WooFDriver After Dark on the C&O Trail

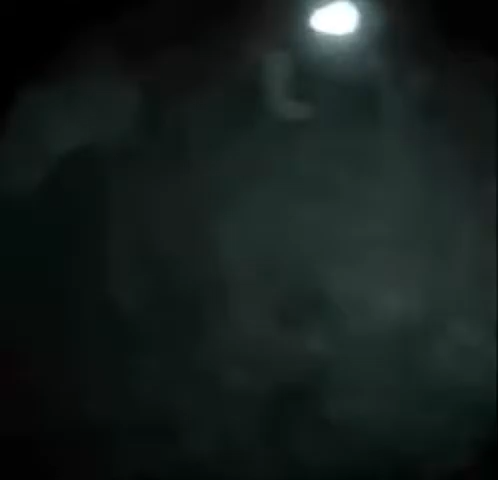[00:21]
of him with that big bright light shining in our eyes. But we'll give it our best. Doesn't look too bad.
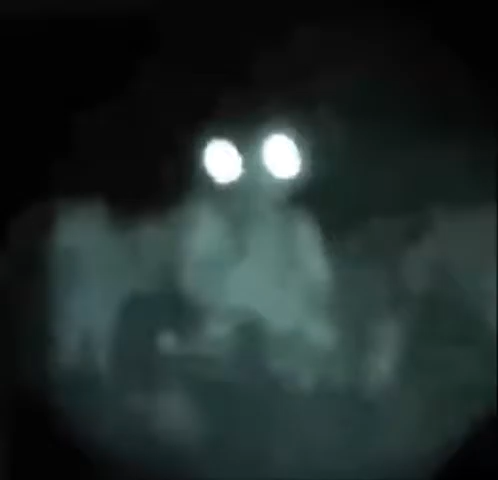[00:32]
The downside of this night vision scope is it doesn't autofocus. So, and it's pretty darn sensitive.
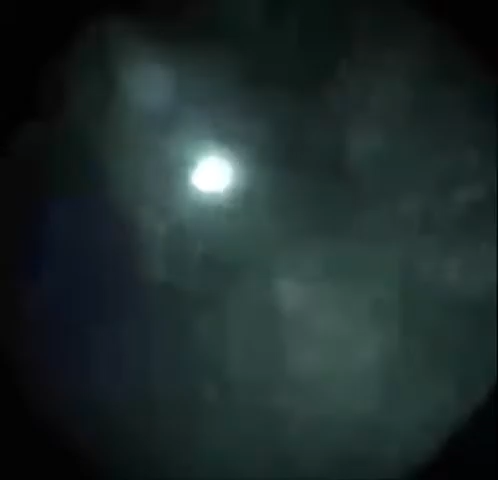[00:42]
It's not really designed for moving. So it can be kind of hard for you to fully appreciate everything. Here we go.